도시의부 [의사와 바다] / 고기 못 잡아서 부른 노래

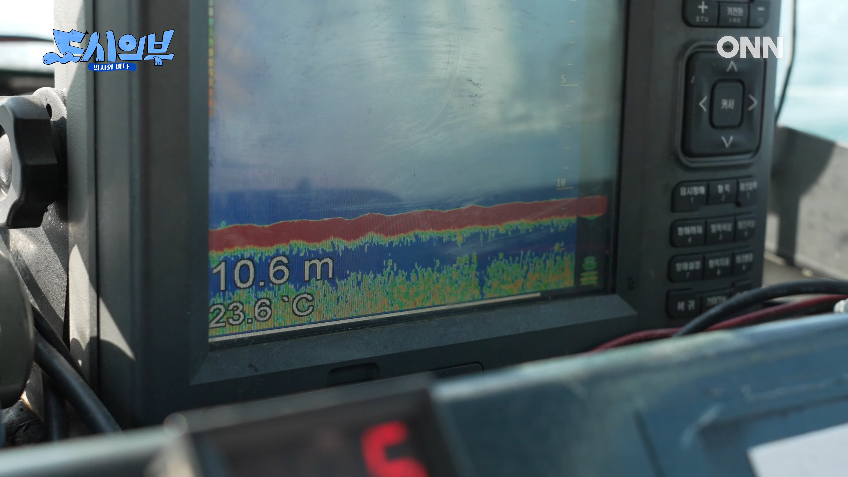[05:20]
On screen: depth 10.6 m, water 23.6°C
지금은 안 보여요. 아까 물고기가 좀 보였는데. 그러니까 내가 봤을 때 포인트가 물고기가 많은 포인트는 아니거든요.
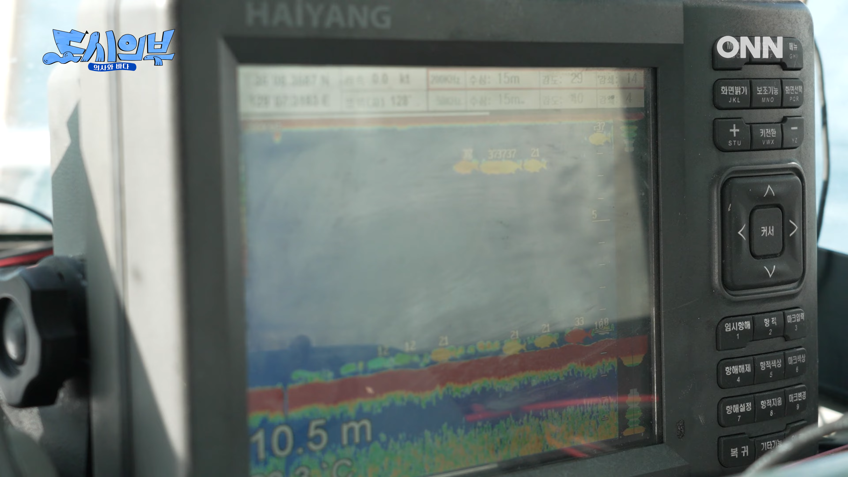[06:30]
On screen: depth 10.5 m
10미터. 야 고기 많다. 여기 고기 많다. 자 지금부터 낚시 시작.